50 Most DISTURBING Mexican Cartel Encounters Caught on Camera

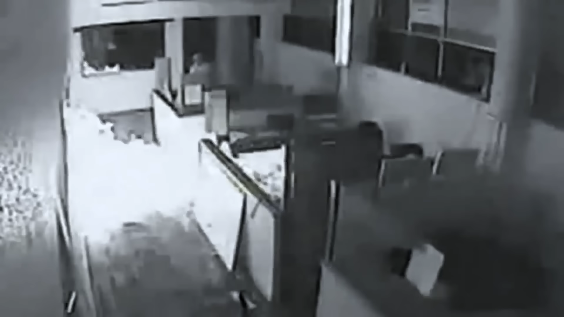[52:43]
Footage shows the man breaking into the office and pouring gasoline amongst the cubicles.